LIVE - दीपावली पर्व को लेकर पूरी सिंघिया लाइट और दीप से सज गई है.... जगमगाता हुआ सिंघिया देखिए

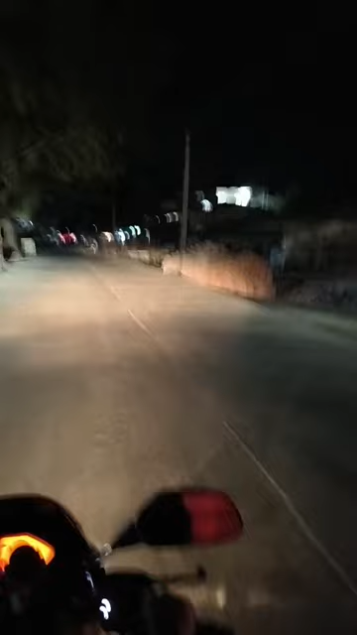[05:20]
गली मोहल्लों की भी हम आपको तस्वीरें दिखाएंगे।
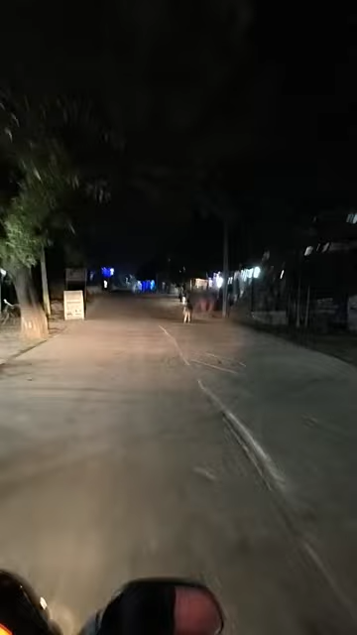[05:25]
हमारे साथ लगातार बने रहिए, देखते रहिए। देखिए किस तरीके से जो है सो जगमगाता हुआ नज़र आ रहा है ये सिंधिया।
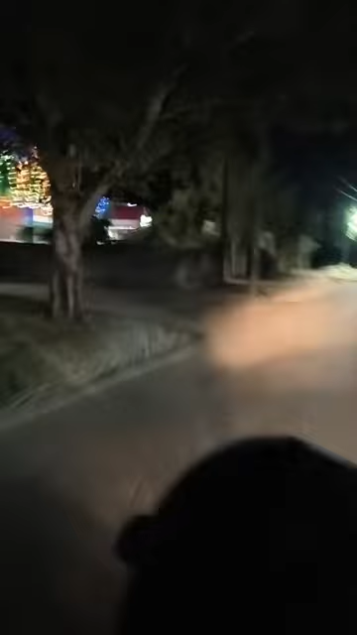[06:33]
उत्तरवारी टोल से हम आपको अंदर लेकर चलते हैं और आपको इस मोहल्ले की तस्वीर दिखाएंगे।
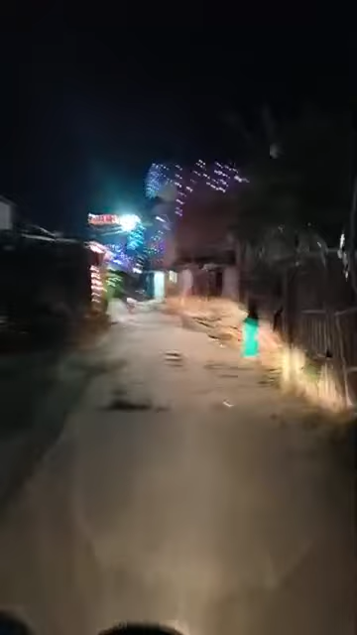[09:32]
देखिए अब हम पहुंच चुके हैं लंका टोल मोहल्ले में और यहाँ की तस्वीरें हम आपको दिखाएंगे कि देखिए जो है सो किस तरीके से इस मोहल्ले को जो है सो सजाया गया है।
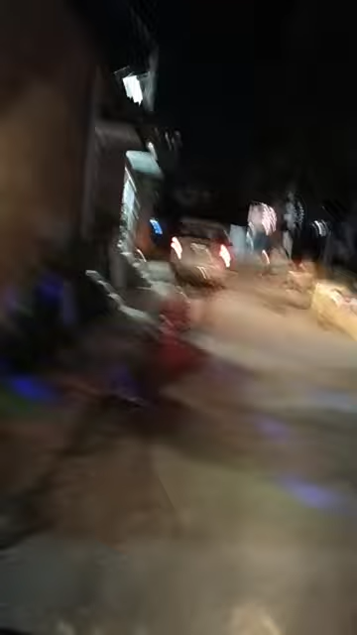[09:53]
हालांकि देखा जा रहा है कि सभी घरों में दीप जलते हुए देखे जा रहे हैं और ये
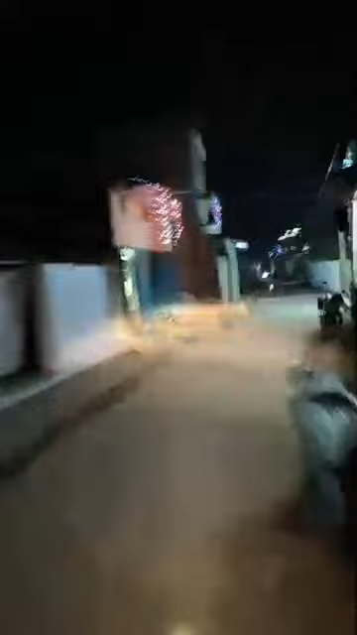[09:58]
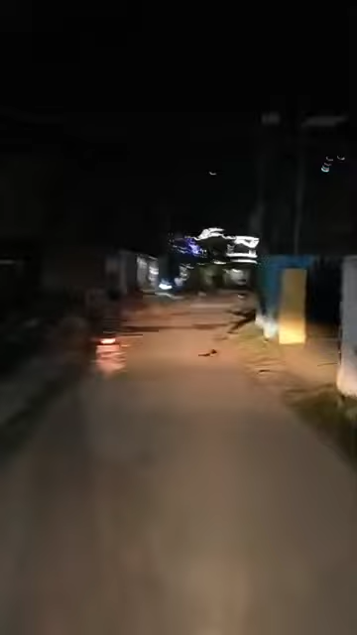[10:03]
देखिए कि किस तरीके से जो है सो ये खूबसूरत जो है सो घर को तरीके से सजाया गया है।